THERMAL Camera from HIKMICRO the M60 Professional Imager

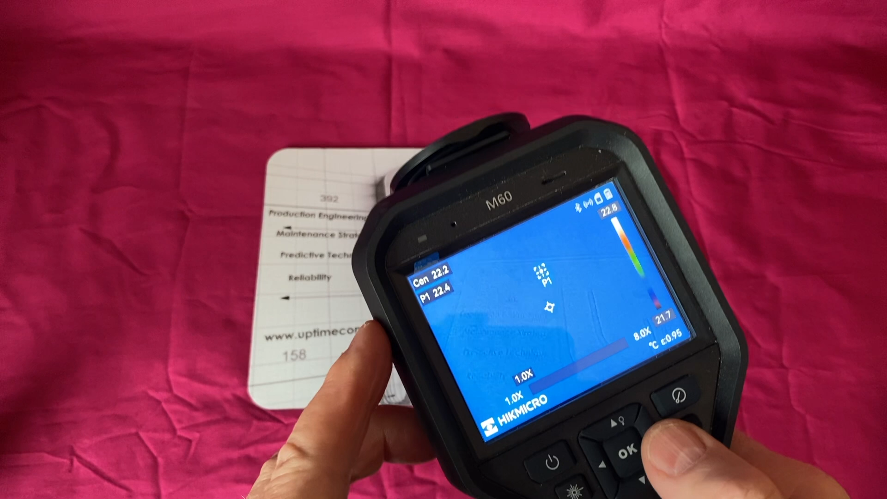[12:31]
On screen: scale top 22.8°C, scale bottom 21.7°C
was around a robot in a cage and wanted to take an image through the through the cage and i was a few meters away then you might want to use it there
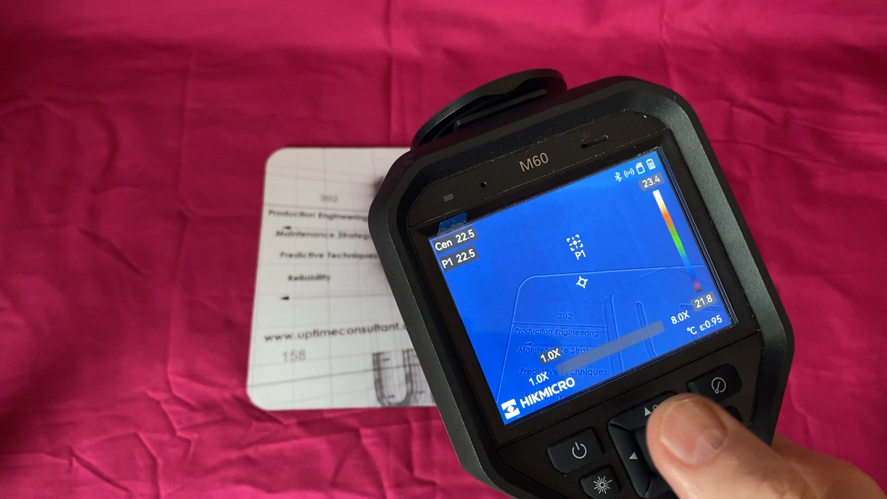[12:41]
On screen: scale top 23.4°C, scale bottom 21.8°C
at the moment we've got a point one and a central spot on there so you can see they're both at 22 that's what is in the room um if we want to
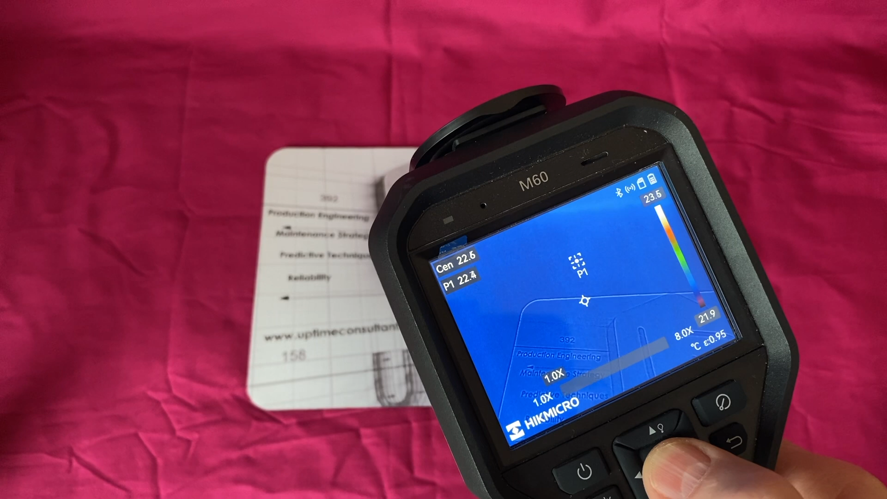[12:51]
let's come out of there again if we want to we can put a
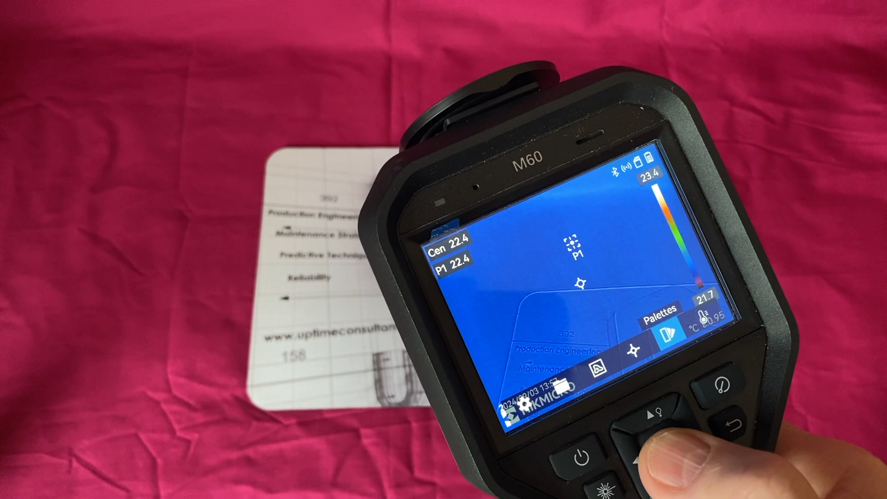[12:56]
measurement point on so that the one at the end there is to clear when we're
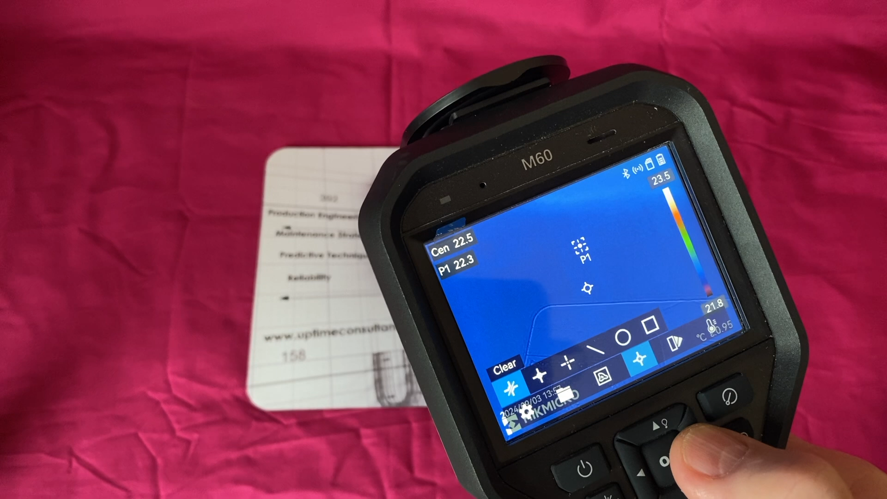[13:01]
on this one we can put a hot spot in or a cold spot in or a center spot in we've got a center spot in so there it's gone
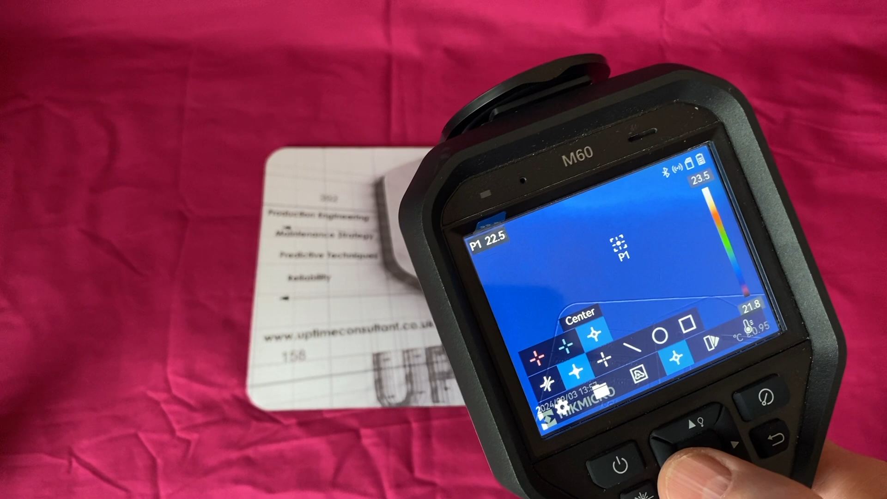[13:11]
On screen: spot 22.5°C, scale top 23.5°C, scale bottom 21.8°C
press it it goes off press it back goes on so turn the center off let's put a hot spot in let's go back now you
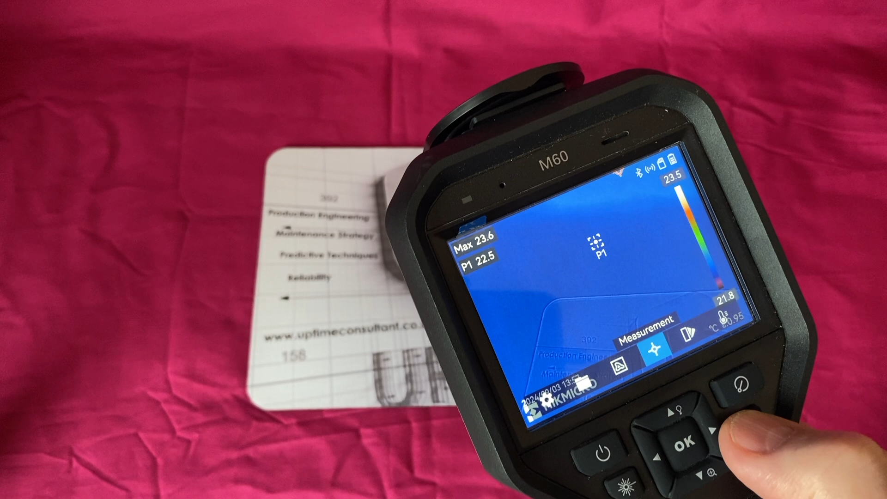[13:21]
On screen: max 23.6°C, scale top 23.5°C
can see that hot spot's actually tracking up the top there because behind that
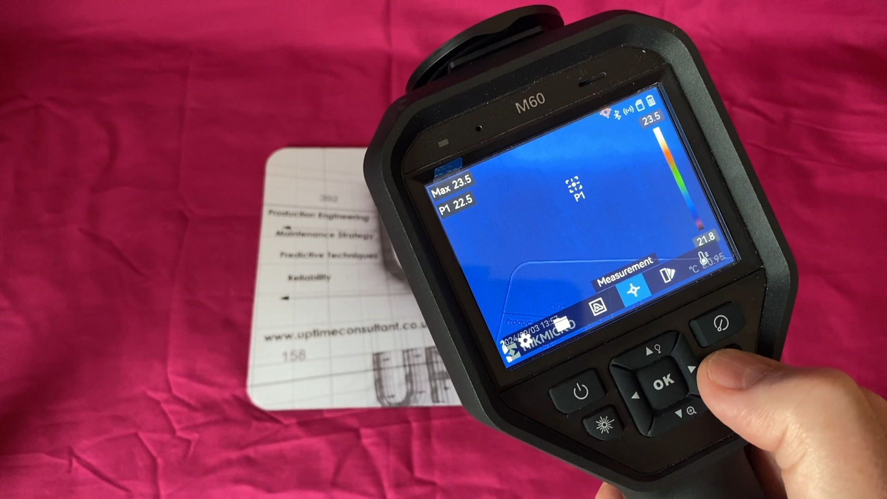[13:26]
cover is my imac which is on standby so it's the nose of something warm
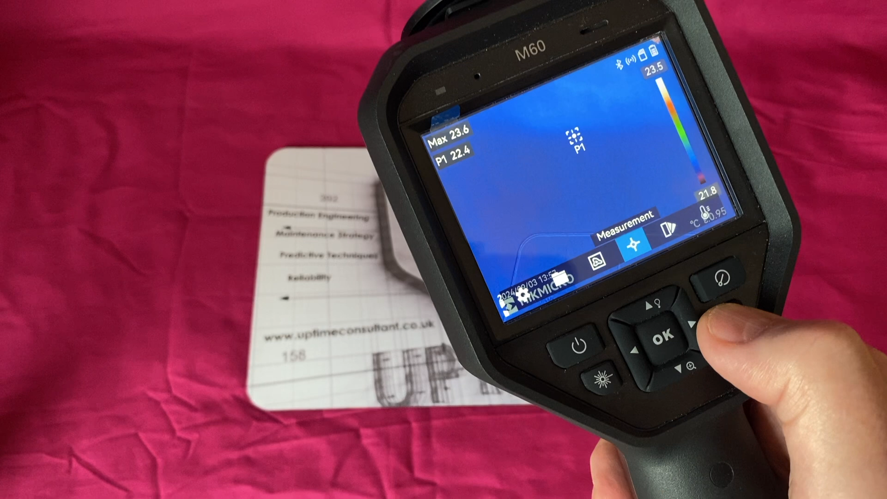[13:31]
On screen: max 23.6°C
behind that cover um the next one along is
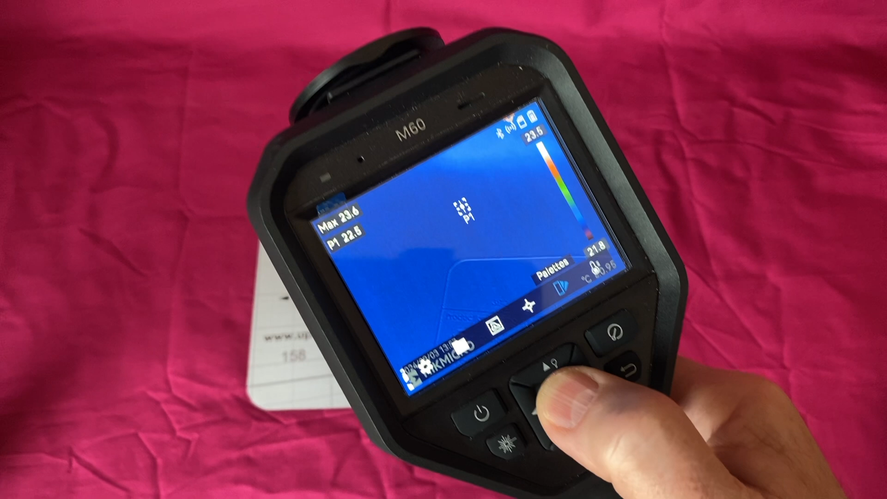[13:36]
pallets so pallets is where we can uh get all fancy with our
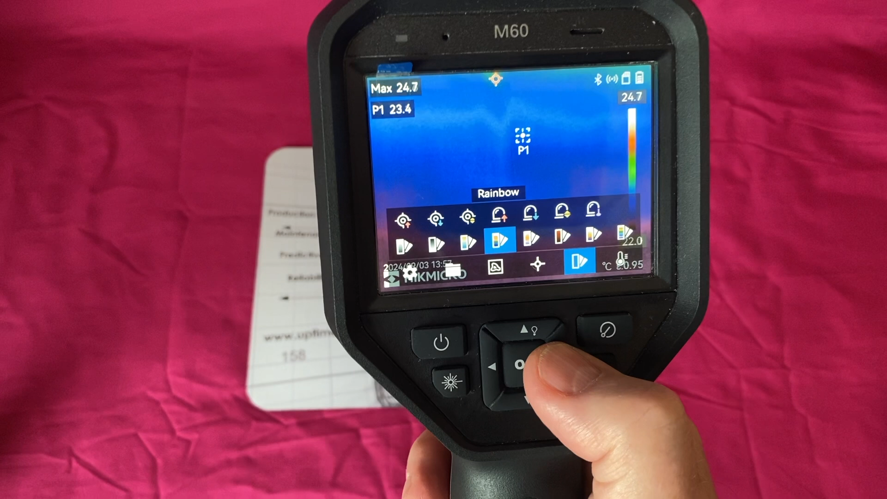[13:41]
visual displays i use iron bow and rainbow because i'm old school i prefer the uh the look of iron bow and rainbow but we can
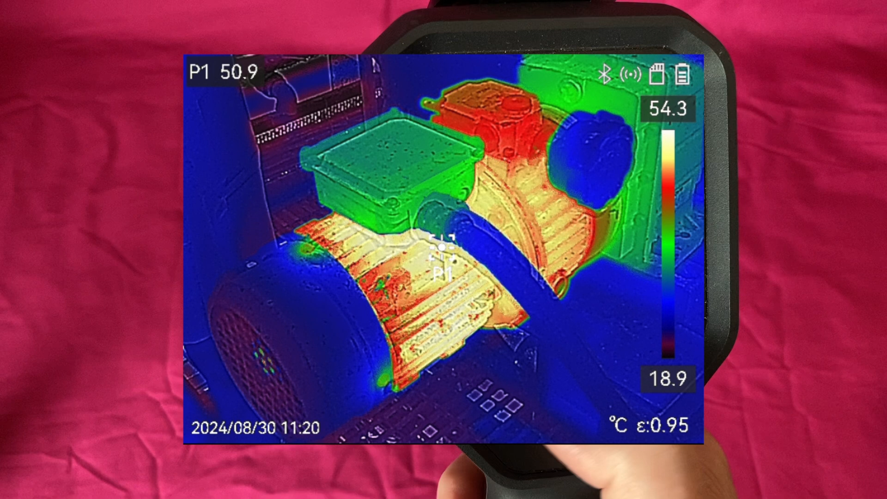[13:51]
On screen: spot 50.9°C, scale top 54.3°C, scale bottom 18.9°C
have um white hot or or black hot
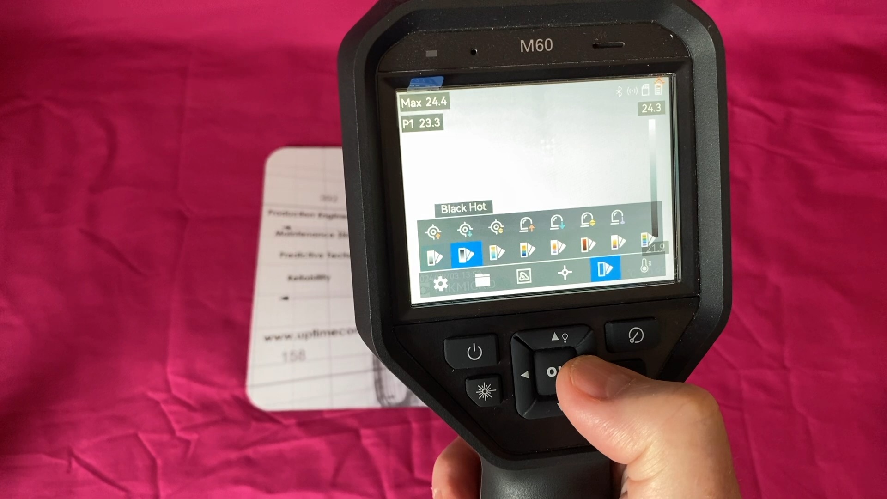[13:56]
or blue red which is a bit funky let put my hand in there
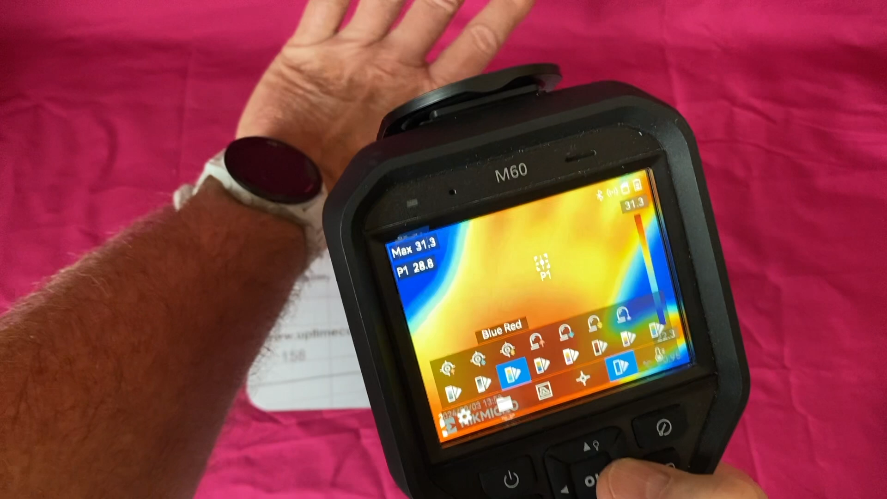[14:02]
it's a bit strange a bit out of focus there
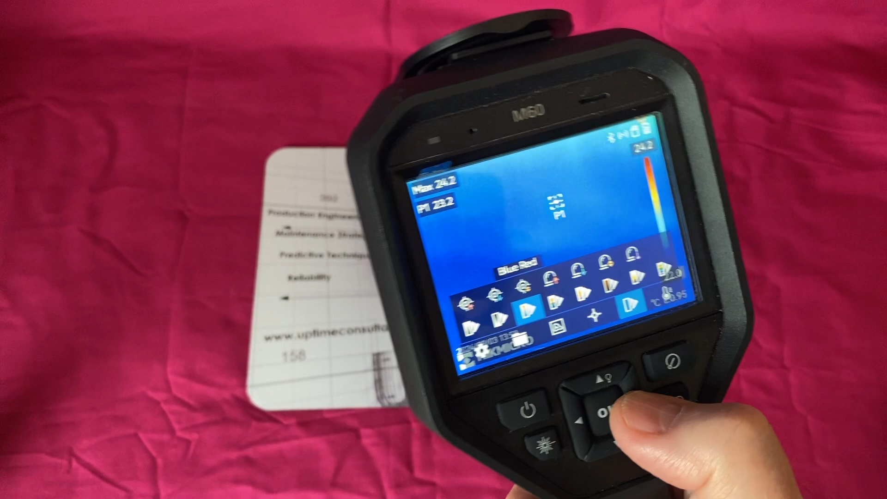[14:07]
the the focusing on this by the way is is manual fully manual so it's like an slr
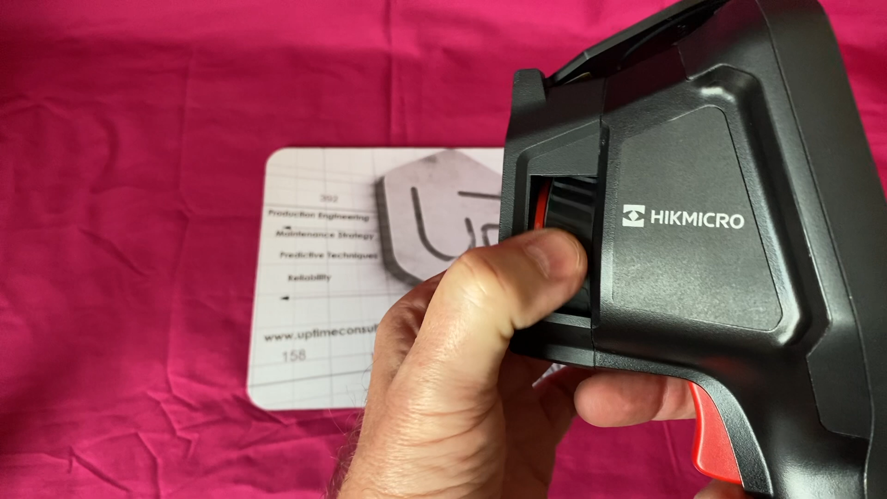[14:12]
um um go and focus on your point of interest and then
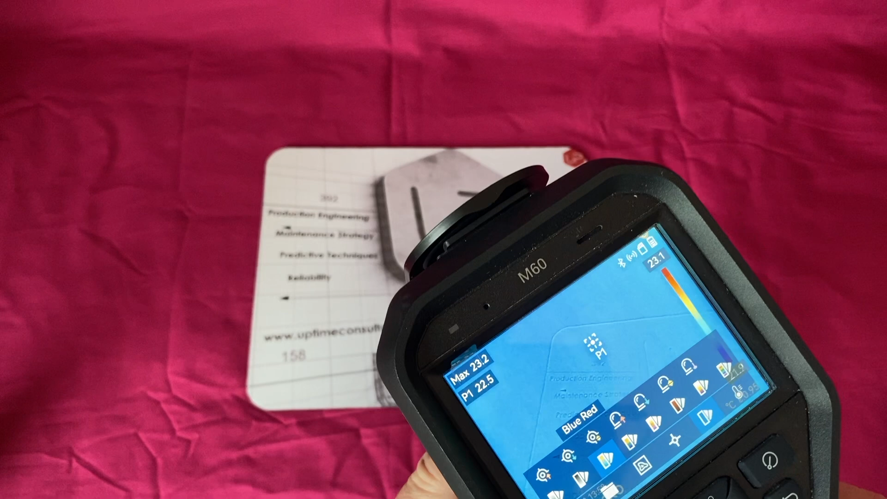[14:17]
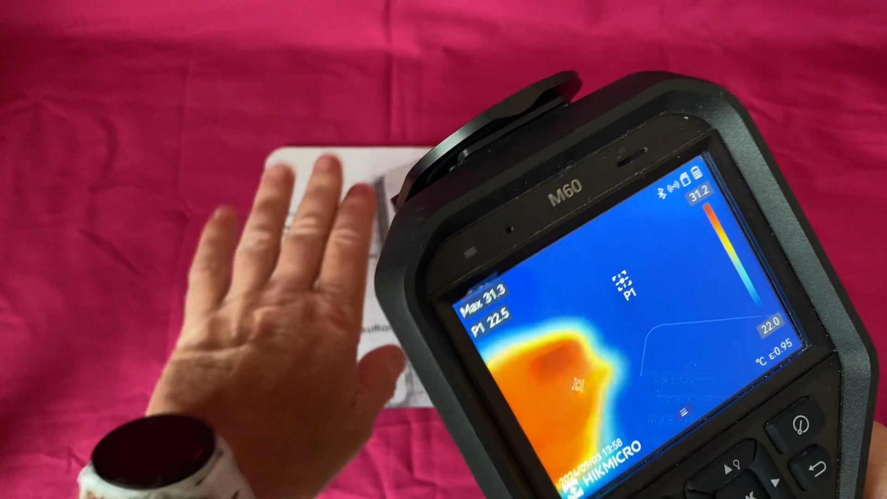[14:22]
On screen: spot 22.5°C, max 31.3°C, scale top 31.2°C, scale bottom 22.0°C
i can't do both of them so yeah um
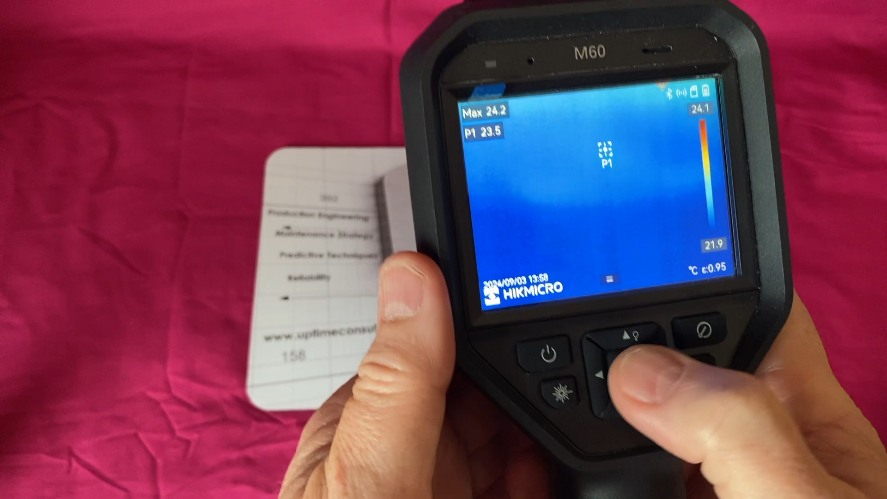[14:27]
On screen: max 24.2°C, scale top 24.1°C, scale bottom 21.9°C
we were on pallets weren't we